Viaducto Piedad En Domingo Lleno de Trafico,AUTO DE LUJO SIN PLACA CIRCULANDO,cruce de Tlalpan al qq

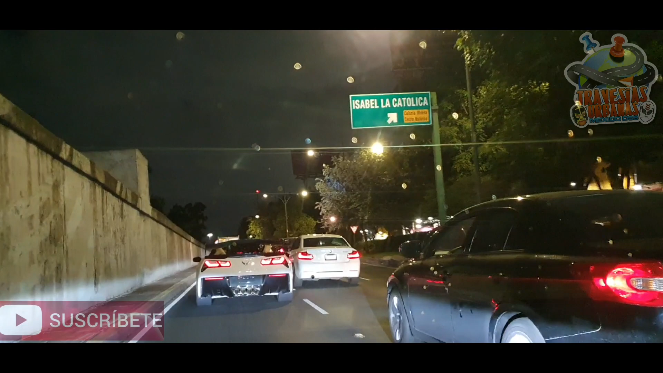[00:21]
vuelta de rueda aquí en el meritito tráfico de viaducto piedad casi llegando a tlalpan qué carro es este que llevo aquí adelante la neta soy ignorante para los
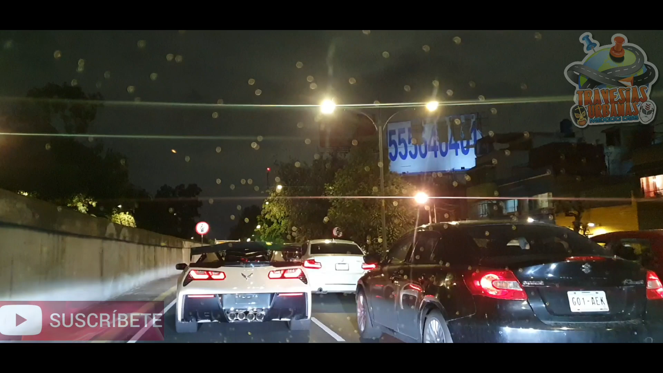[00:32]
carros de gama alta alguien que me ilustre por favor vean qué motor sote se escucha cuatro escapes trae una agilita o unas alas que andan su lado venía al lado de mí nada más que le di el pase y ya se pasó en frente quería grabar lo curioso es que no trae placas será
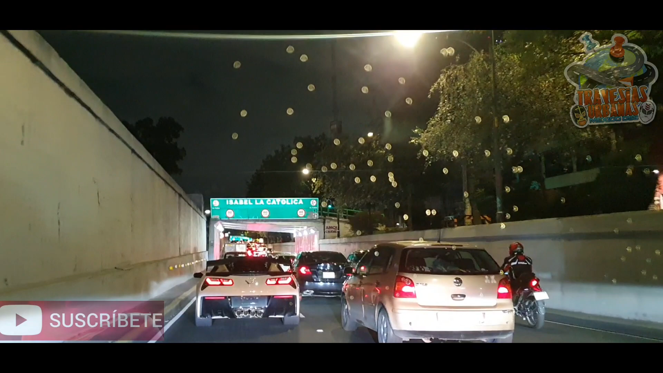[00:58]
porque oigan secar razón será porque es de la malta
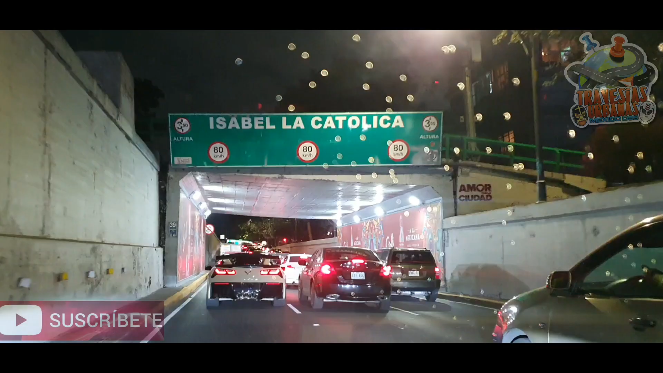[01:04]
que deberíamos de ser parejos todos
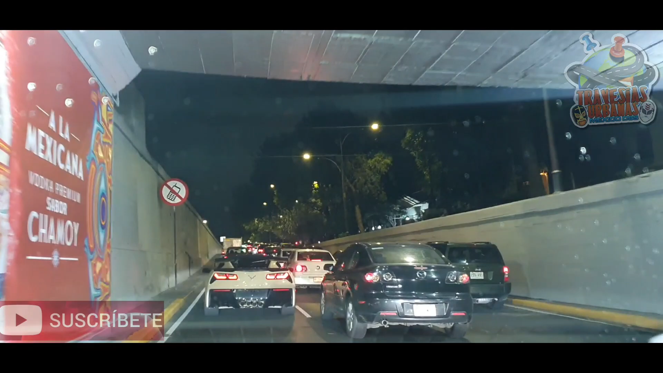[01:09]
un motor sobrado en el tráfico de aquí de viaducto piedad ciudad de méxico carro sobrado
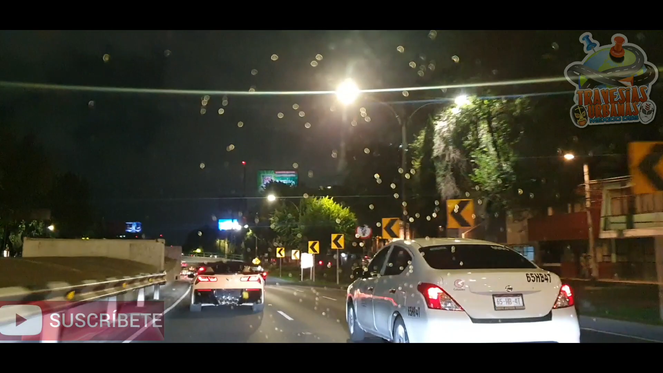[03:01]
altura de lo que es marcos carrillo aquí en colonia asturias por la avenida coruña así es viaducto piedad una tarde de domingo
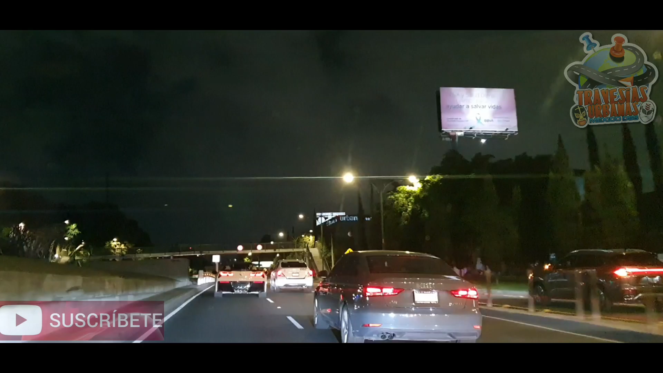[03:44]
una vialidad de tres carriles en donde yo voy es de 80 kilómetros en la de medio 70 y en la de baja es de 60 no se permiten bicicletas no se permiten motos de menos de 250 cilindraje que aunque son esos espacios pasen y se te meten vean vean cómo despegó vean vean